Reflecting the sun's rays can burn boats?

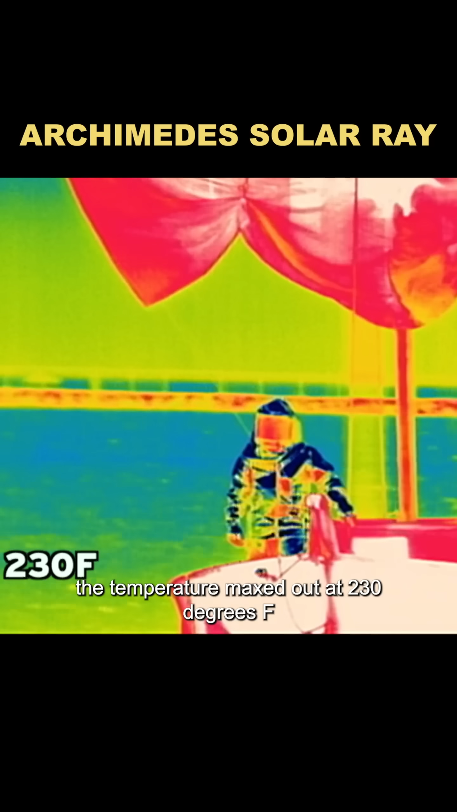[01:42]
The temperature maxed out at 230 degrees and refused to climb any higher.